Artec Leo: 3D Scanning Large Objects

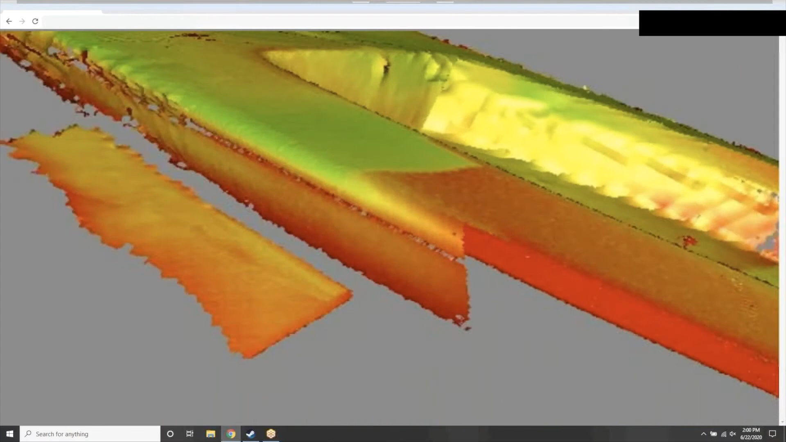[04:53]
will be able to do so.
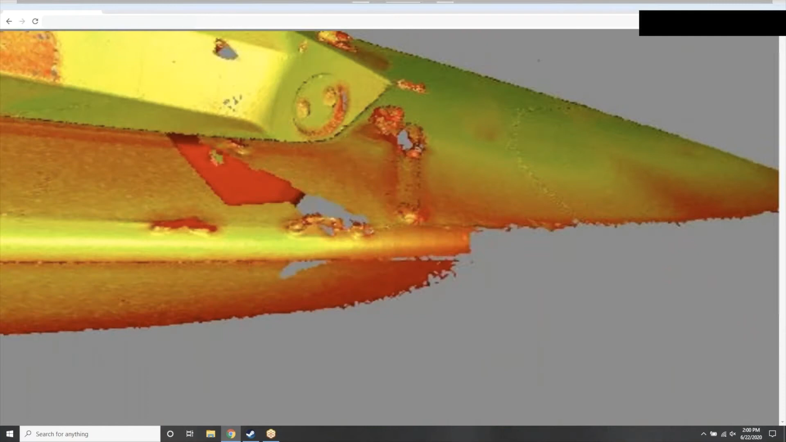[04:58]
And we'll just finish getting the edge of this part here and working all the way around the surface.
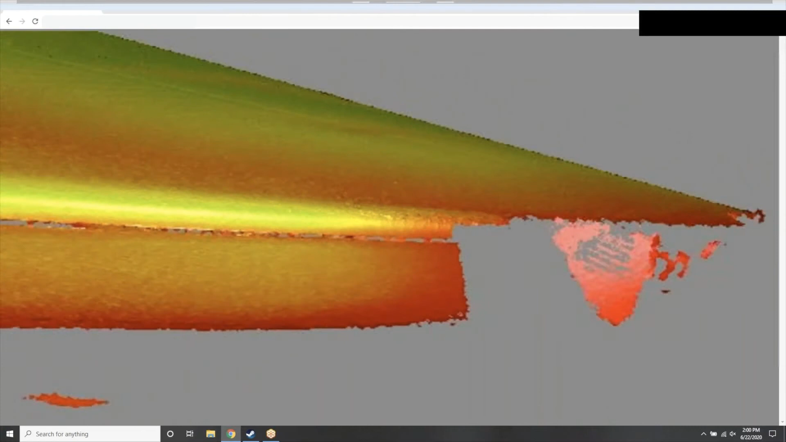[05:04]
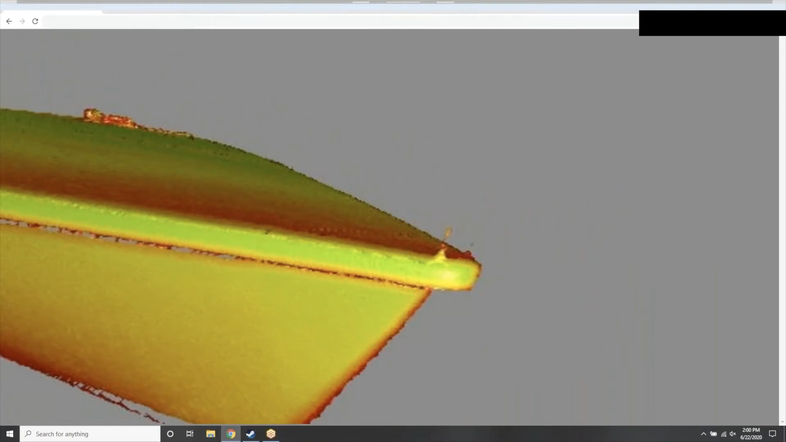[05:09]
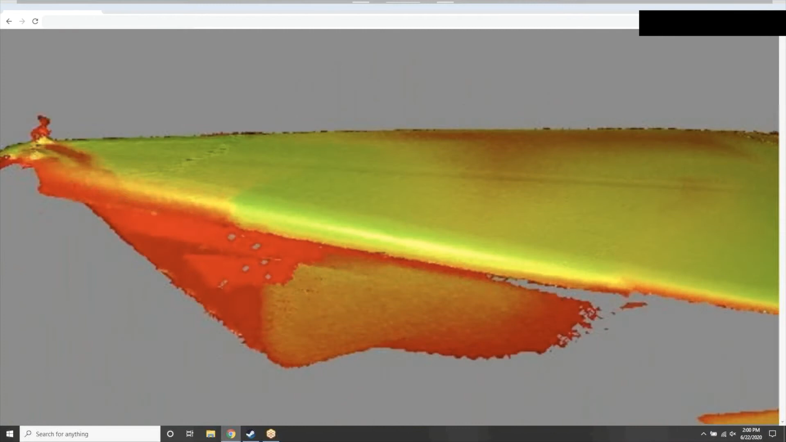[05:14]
Make sure that we have the other side.
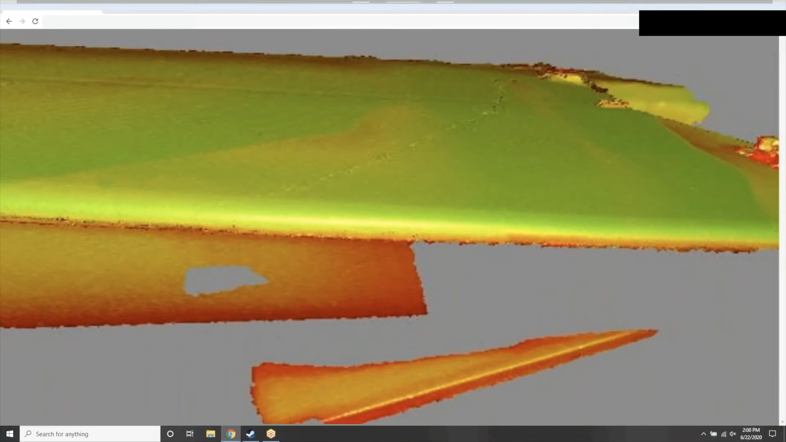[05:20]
And just like that, you can see that we've completed a full scan
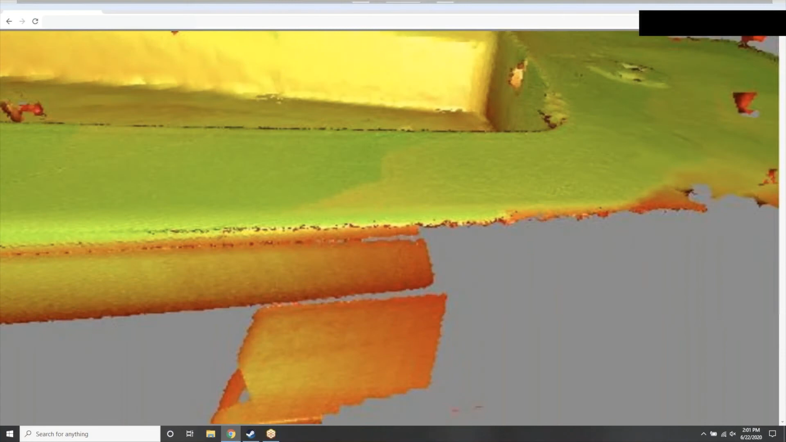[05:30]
of this boat here with the Artec LEO. So this system with its rapid rate of capture and its depth of field,
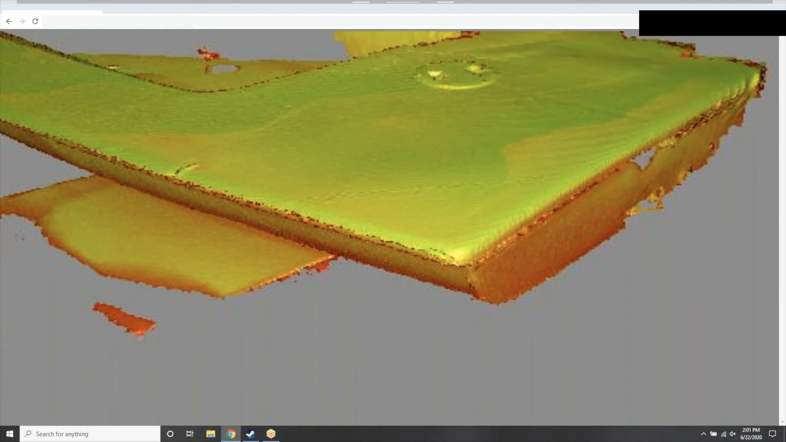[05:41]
as well as its field of view, makes it extremely easy to be able to come in and
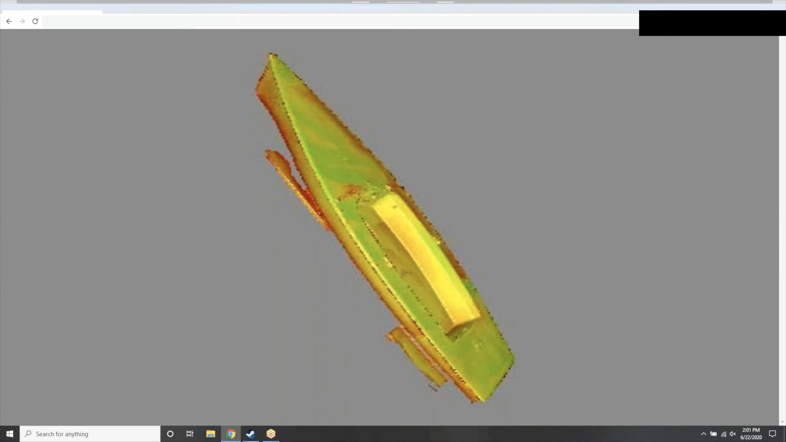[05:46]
capture relatively large objects in a really short period of time.